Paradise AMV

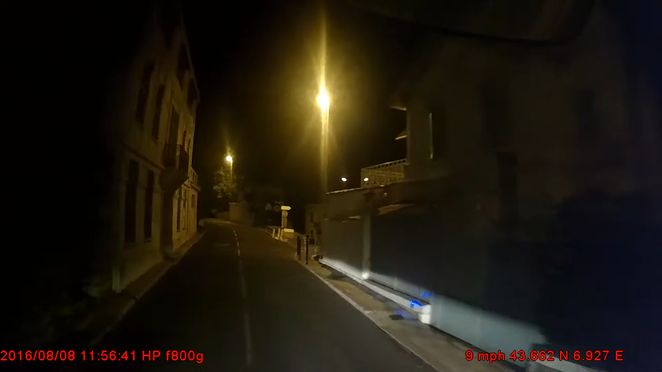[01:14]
Je vois la remorque à l'arrière qui frôle les murs.
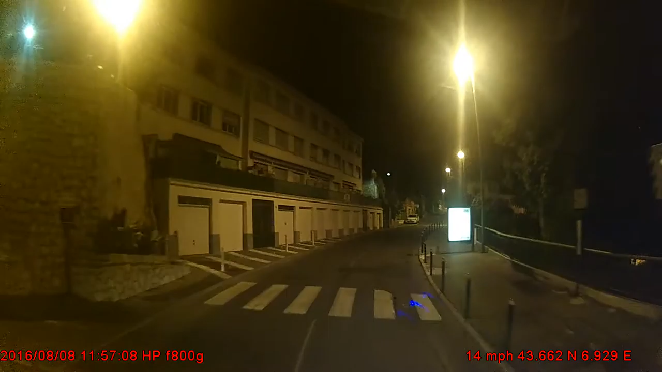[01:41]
Tu vois que la route elle n'est pas étudiée pour les poids lourds. Vas-y, passe, parce que je sais pas où je vais.